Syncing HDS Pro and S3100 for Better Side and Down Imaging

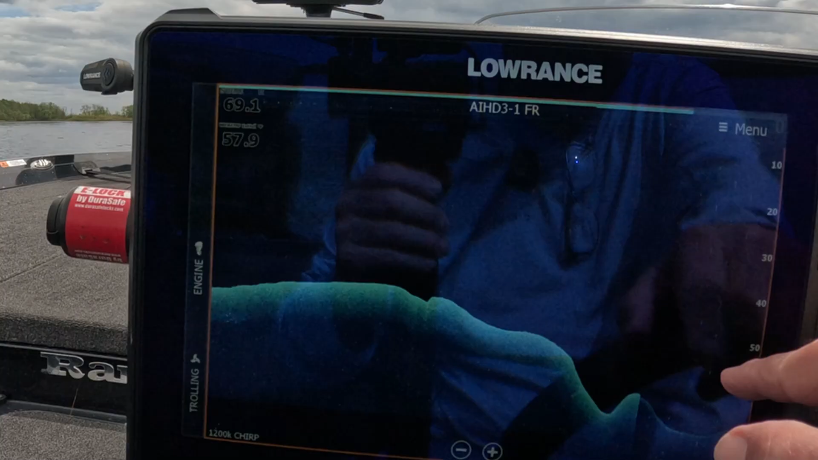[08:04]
Anyways, that noise is from the turn of the boat. That's normal. It has nothing to do with running two different transducers here.
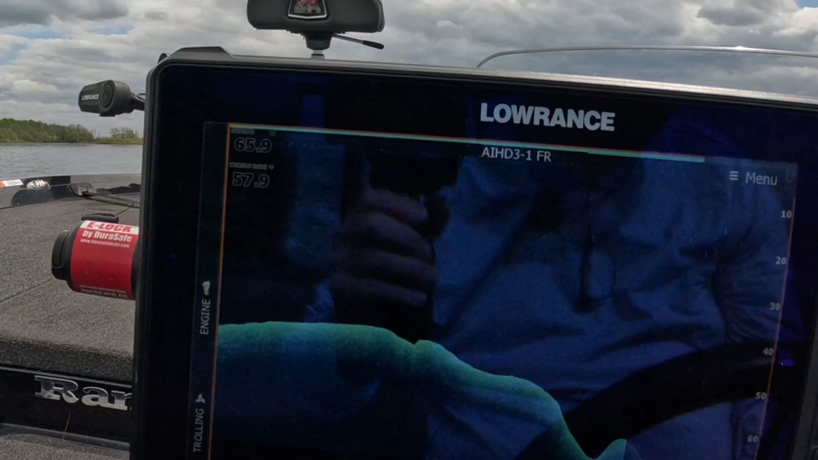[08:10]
So, so far, I don't see really any effect with this, with the down scan.
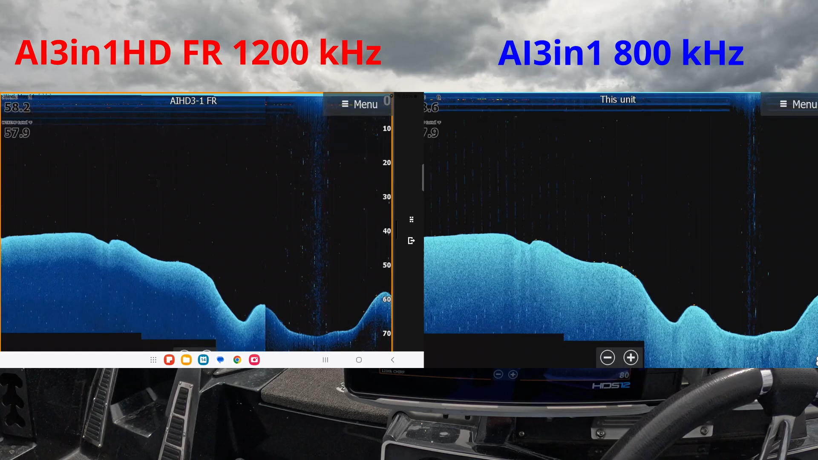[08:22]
Now, the reason is that most of the down scans are running at a very tight cone angle. And, if we would see any of the noise, it would be at this deeper region. Okay. Um.
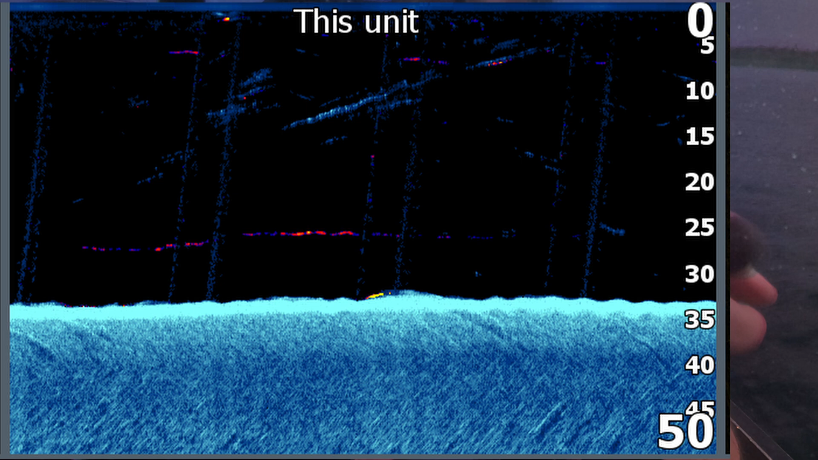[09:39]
Now I'm seeing it on a down scan. Again, if you want to get rid of that on your bow unit when you're fishing up on the bow, put your units in standby. Very, very important. Okay. Okay.
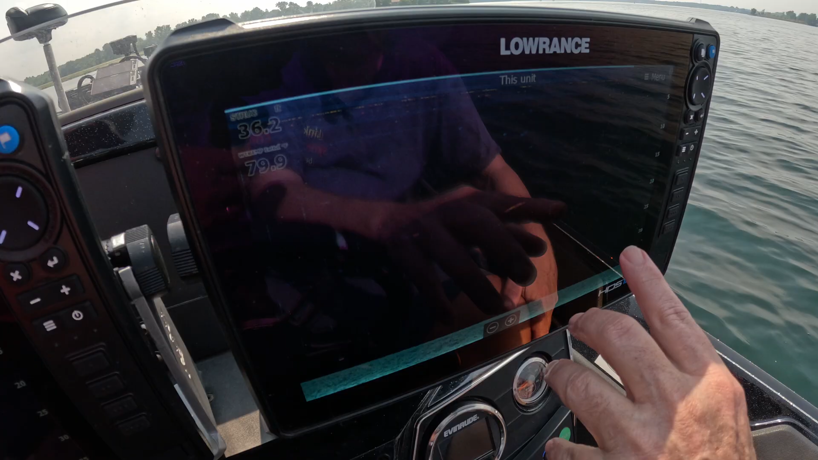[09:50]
Type of noise you get if you have the sink turned off. Okay.
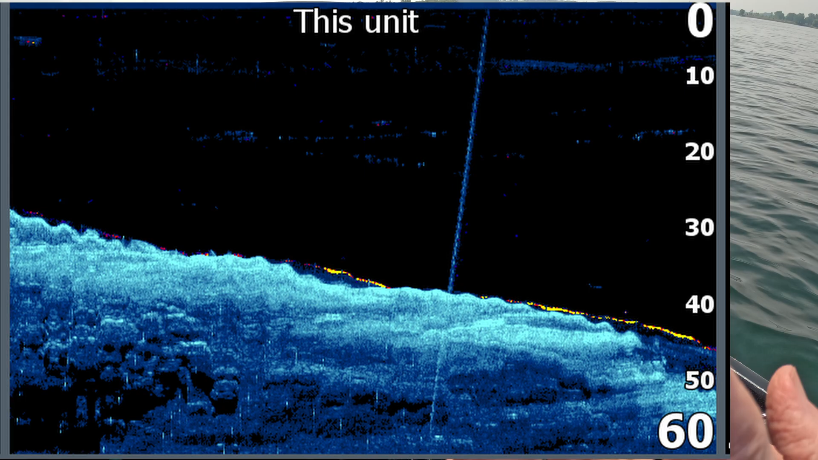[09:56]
So what I'm going to do is I, right now I have the sink turned off and I'm going to turn it back on. So keep on this screen for me.
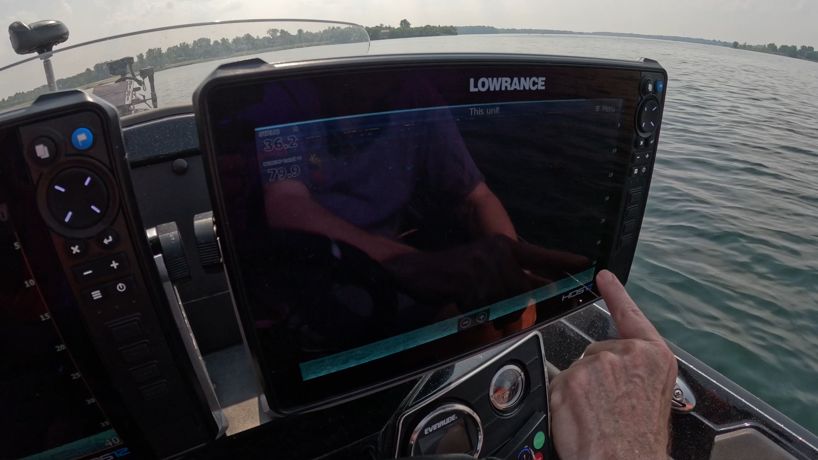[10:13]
If Will goes and pulls the trolling motor out of the water, we should see that noise go away.
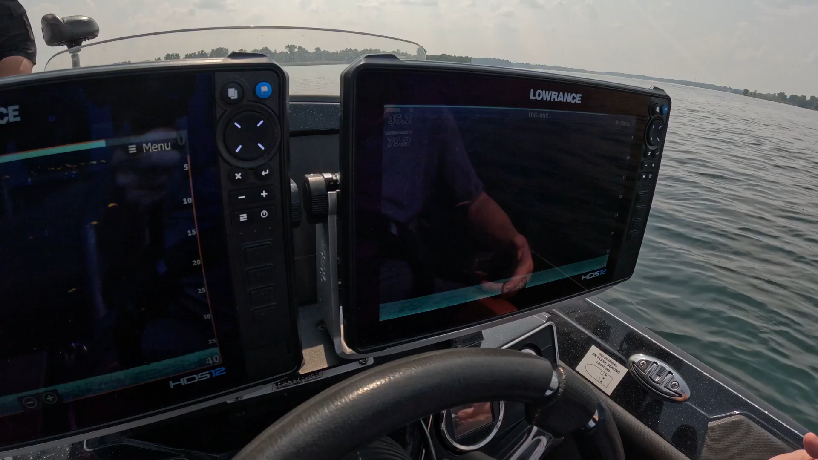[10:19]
Okay. So the trolling motor is now out of the water. Okay. And you can see we've lost all that noise.
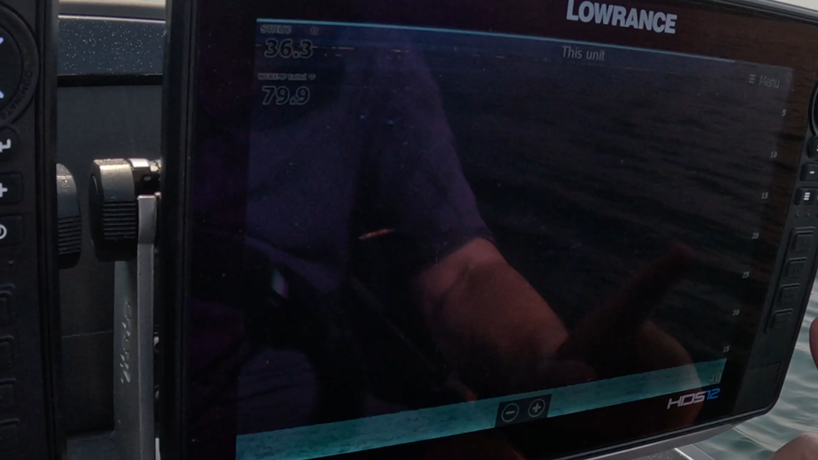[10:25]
Okay. So again, we're getting interference from the trolling motor down scan on 3-in-1.
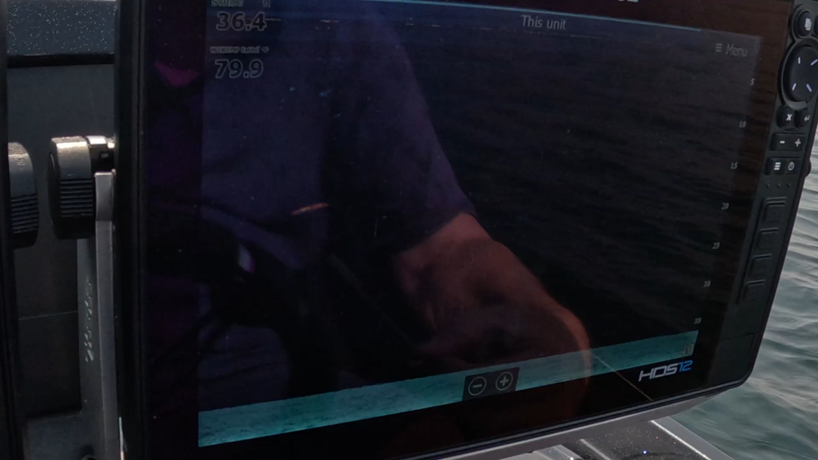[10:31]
But we didn't seem to get much at all on the HD. So we're just putting it back in the water. All right. So that's where we're going to end this video up.
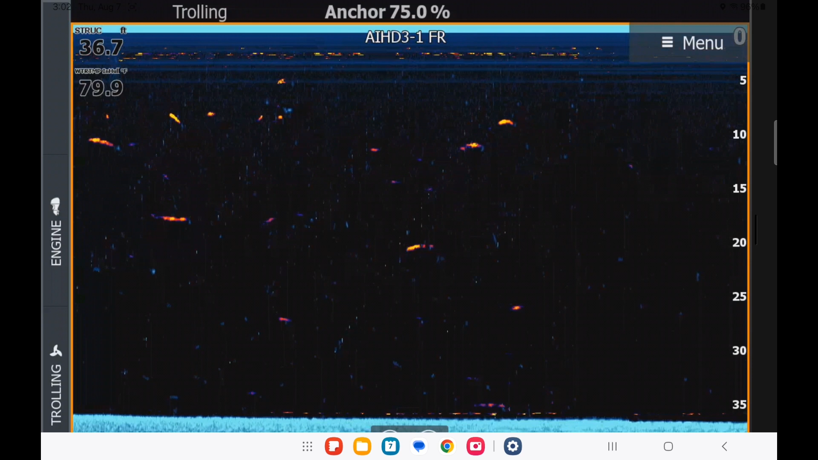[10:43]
On screen: depth 36.7 ft, water 79.9°F
Again, you can see that the syncing feature is very, very important.